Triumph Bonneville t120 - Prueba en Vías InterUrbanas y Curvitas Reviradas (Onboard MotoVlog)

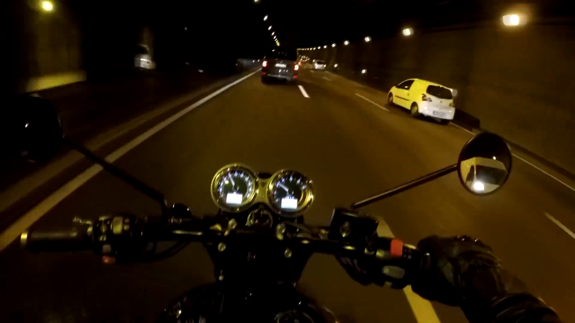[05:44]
elegancia y bueno, y clasicismo a la vez, lo consigue al 100%, por lo menos desde mi punto de vista. Y ya, cuando pasas por un túnel o vas de noche, con todo este toque negro y las luces así en blanquitas y tal, que parece casi casi efecto neón, es brutal.